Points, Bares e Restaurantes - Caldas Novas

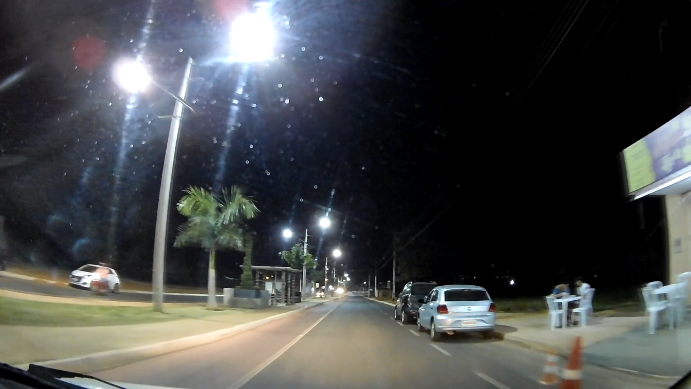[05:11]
pessoal, retornamos aqui então ao centro.
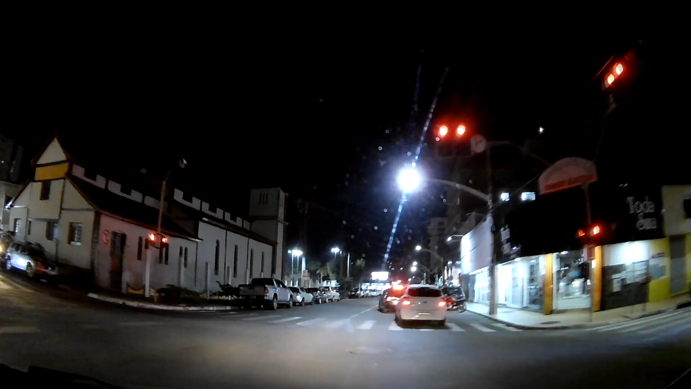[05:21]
Nós estamos aqui já chegando aqui a Praça Central.
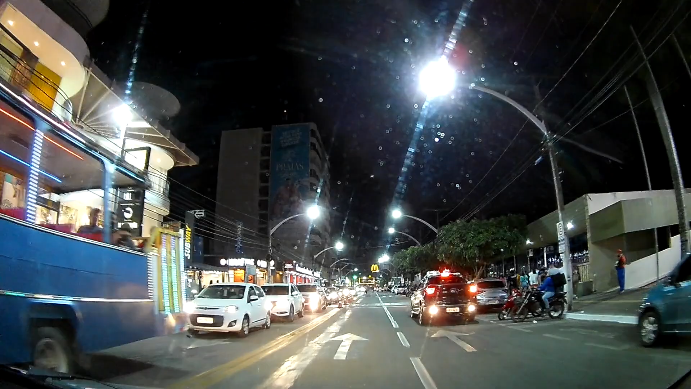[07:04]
A cidade está bonita, bastante movimento. A câmera não vai dar para mostrar, mas as pessoas que estão na calçada, estão circulando aqui pelo centro, todas estão de máscara. Existe uma grande consciência ainda de prevenção à saúde aí, então.
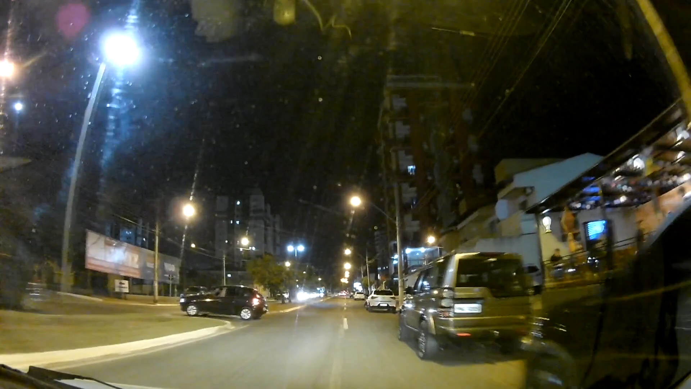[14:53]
Tá difícil passar mais devagar, mas eu devo fazer um vídeo durante o dia para conseguir melhor mostrar para vocês. O trânsito hoje aqui tá bom, né? Dizendo assim. Então, pessoal, logo após passar aí Grelhados Stakeout, você continua subindo na avenida.
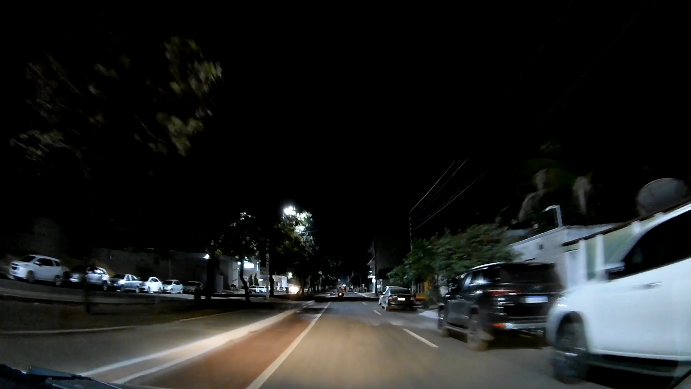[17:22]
Tremenda. Tá sendo um sucesso. A gestão desse empreendimento, eu creio que
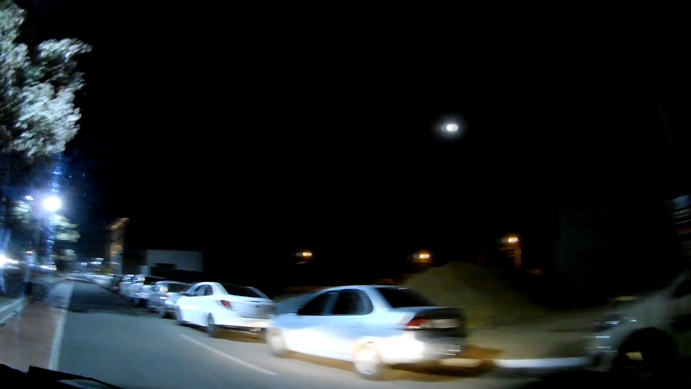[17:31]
são empresários que já estão aí no ramo de bares e entretenimento noturno. Eu vou passar bem devagar,
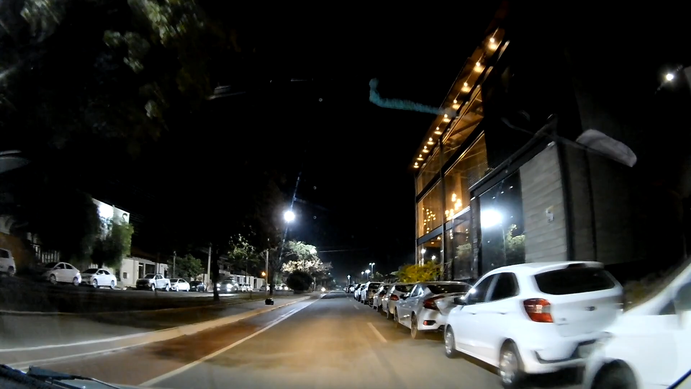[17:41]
mas eu vou tentar pegar o ambiente de frente. Eu vou manobrar o veículo.
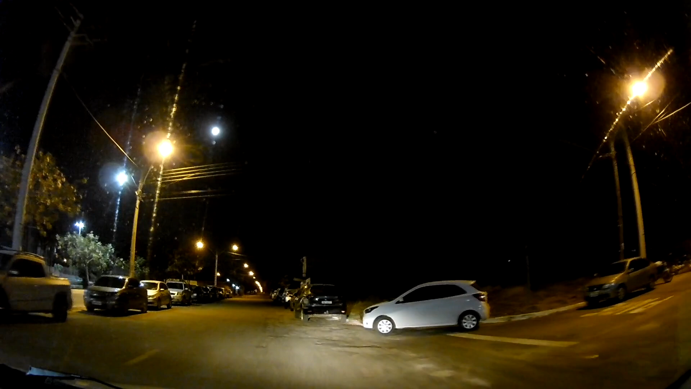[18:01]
Então, pessoal, tá bem aí na nossa frente.
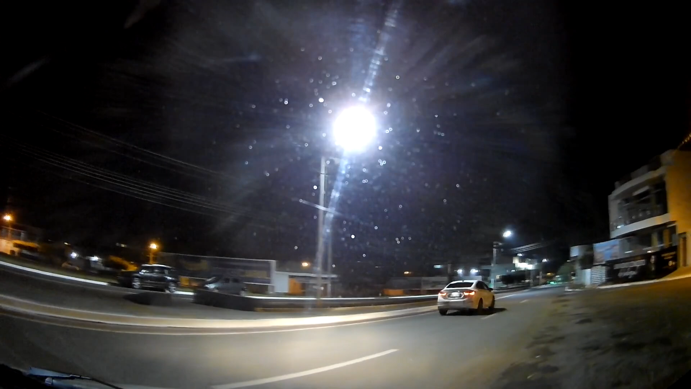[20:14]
Então pegamos a avenida, vamos fazer essa rotatória, mantendo a esquerda. À nossa esquerda tem o prédio do Senac, então você vai passar ao lado do Senac e continuar na avenida.
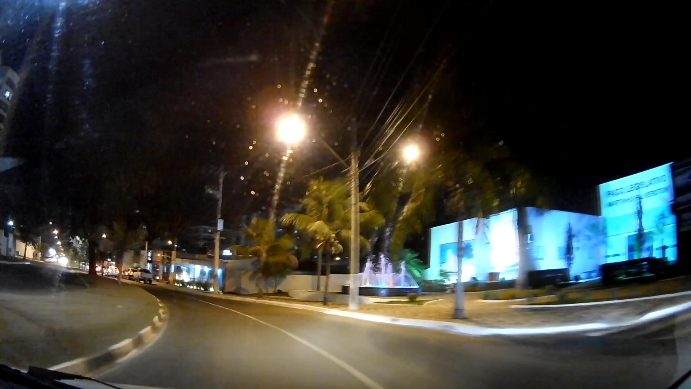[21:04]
Alguns painéis aí da igreja, do casarão. A gente continua na avenida, a gente vai passar novamente em frente àquele ponto lá que é o Steakout. Aqui tem outros bares aqui que estão abrindo depois desse pós-pandemia, vamos assim dizer. Então fica a critério depois de cada um resolver, gostar do ambiente e curtir.
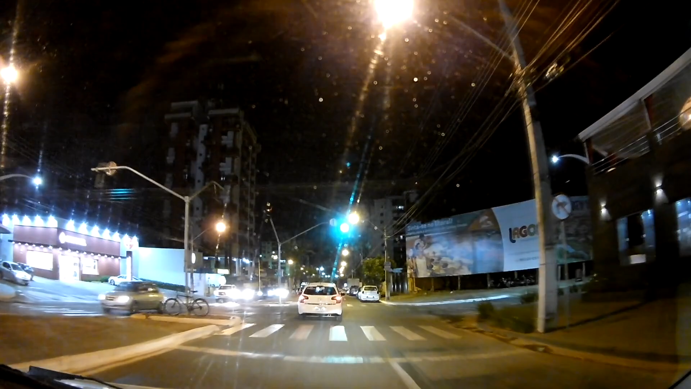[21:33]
Então é isso aí, pessoal. Esse é o clima de sexta-feira, passeando por Caldas Novas, hoje 25 de junho de 2021.
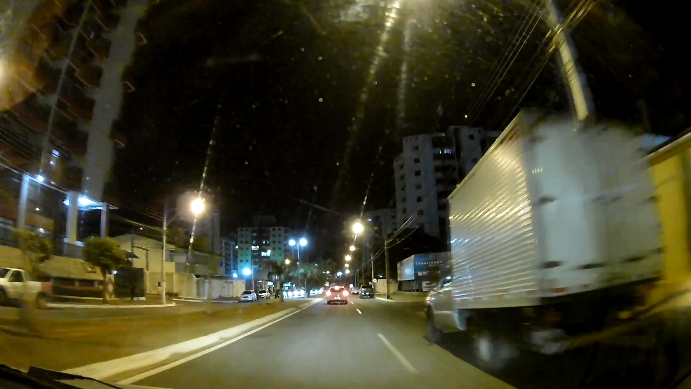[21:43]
Estamos aí à véspera, né, do mês de julho, que em tempos normais era período de férias, muita curtição, muitas viagens, mas estamos em tempos diferentes. Então a gente faz o contorno aqui, continuamos na avenida, fazemos o contorno nessa rotatória e vamos nos encaminhar ali para o setor hoteleiro até a Choperia Boulevard,
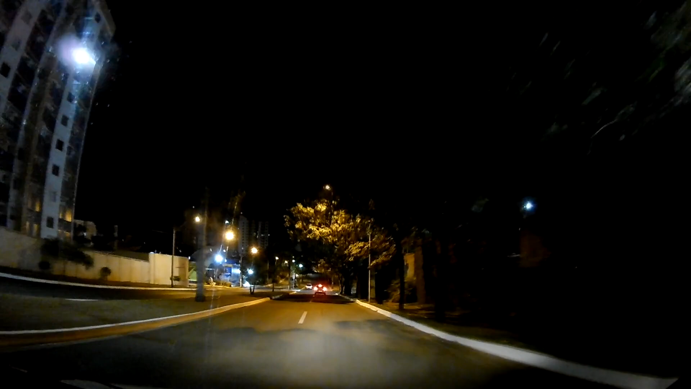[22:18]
bastante frequentada aqui por vocês, né,
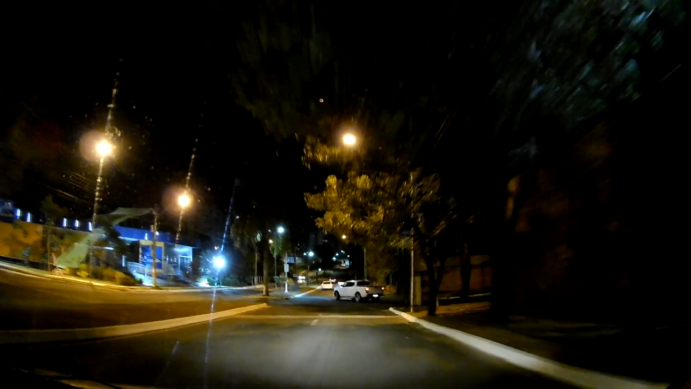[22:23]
turista, vocês que estão aí se divertindo, curtir aquela música sertaneja tranquilo.
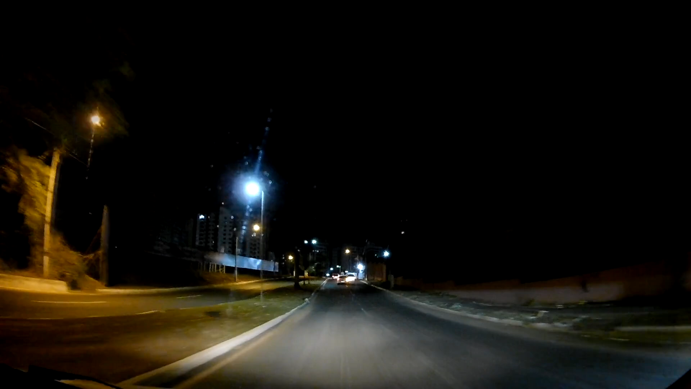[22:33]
Podemos avistar já os edifícios. Uma nova padaria foi inaugurada, La Paneteria. La Paneteria.
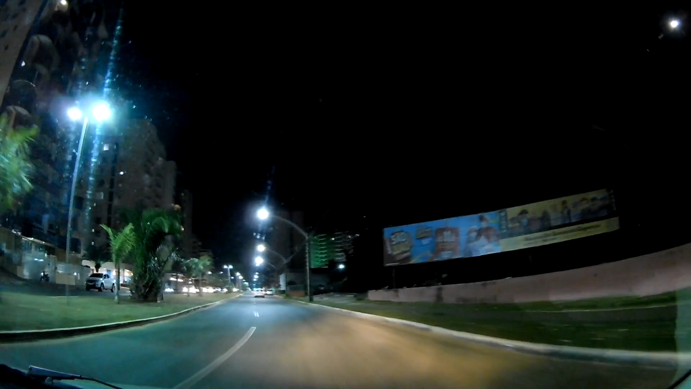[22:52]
Não tive a oportunidade de vir conhecer, mas pretendo fazer até um vídeo para vocês. Olha, já estamos aqui nessa principal avenida aqui, ó, que corta aqui os diversos condomínios aqui de Caldas Novas. Premier, Riviera à nossa direita.
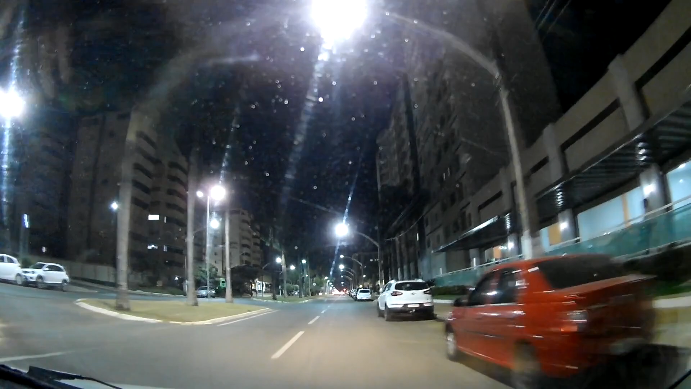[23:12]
Temos aqui o Nova Caldas à nossa esquerda. Passamos aqui ao lado do Clube Privé.
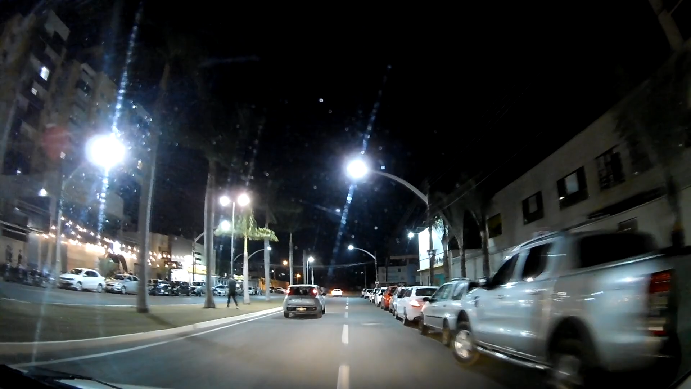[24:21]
Eu vou dar a volta aqui na avenida. Ao lado esquerdo tem uma casa aí, a Lux. Você que gosta aí de uma música eletrônica. Onde tem toda essa iluminação ali na calçada, ó. Então, bem em frente ao Boulevard, ó, na mesma avenida, mais uma opção de você se divertir aqui na cidade.